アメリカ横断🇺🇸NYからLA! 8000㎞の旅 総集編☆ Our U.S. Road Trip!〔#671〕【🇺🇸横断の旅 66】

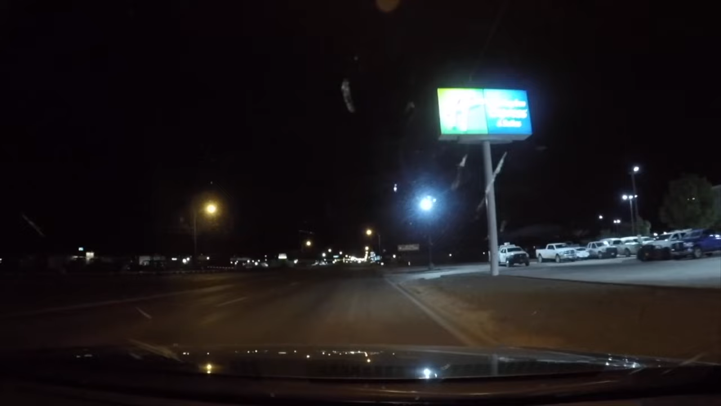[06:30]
Well, it was such a long drive that we didn't actually get there that night. We had to stop by a small town and look for a motel to stay in.